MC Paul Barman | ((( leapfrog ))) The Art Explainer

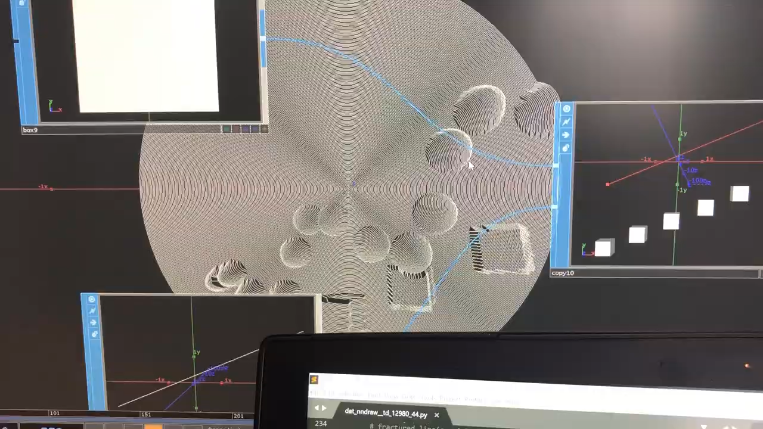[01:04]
combined with the blocks which are kind of stepping up in space like this and then we have the balls and the blocks and
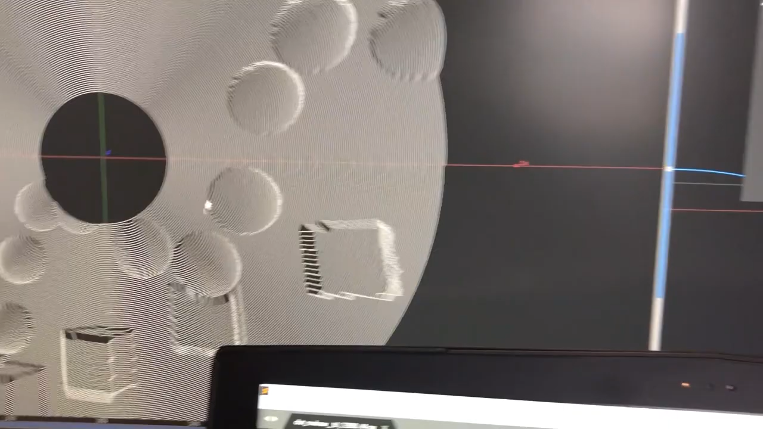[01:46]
both the beginning point which is hard to see but it's on this one it's right here the one we actually ended up using is this one I believe.
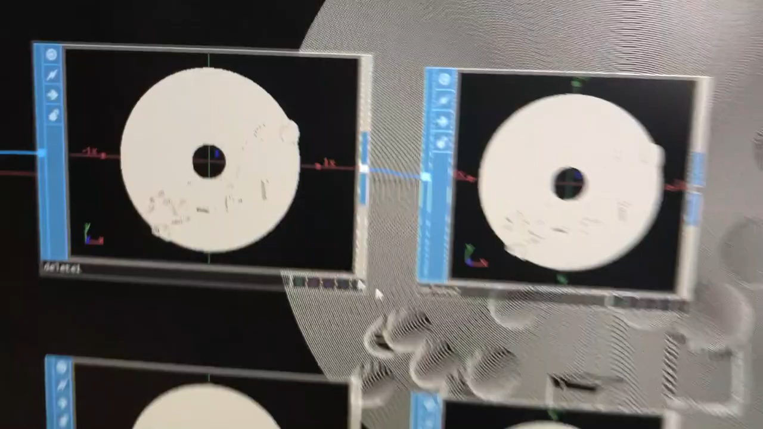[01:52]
So the beginning point is right there and then the
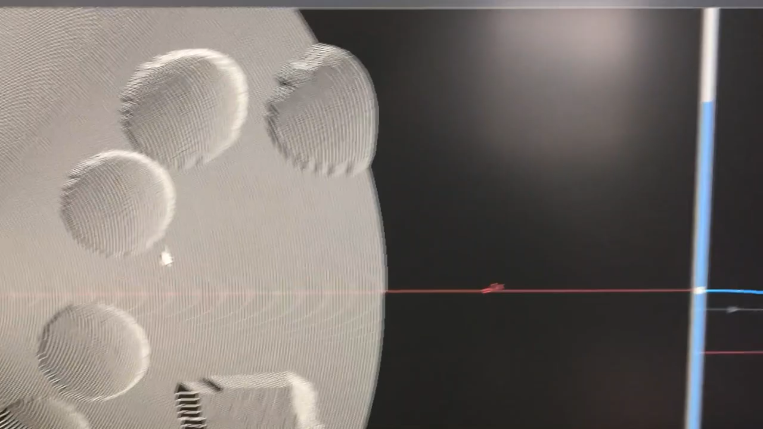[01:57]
ending point is it's right there that's wrong oh right so then we go into
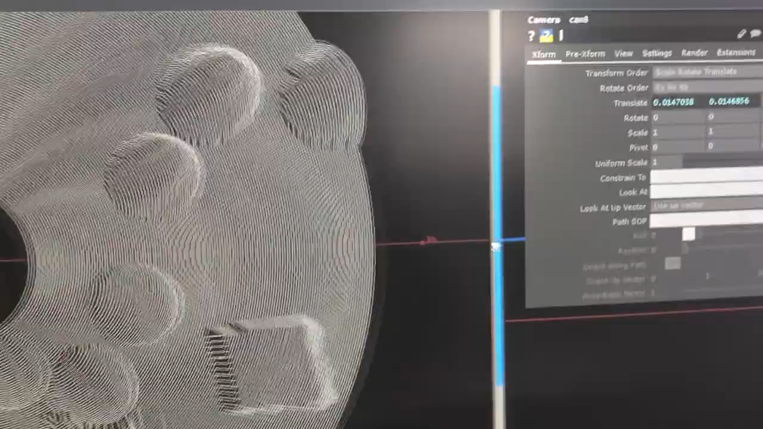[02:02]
this one and we clean up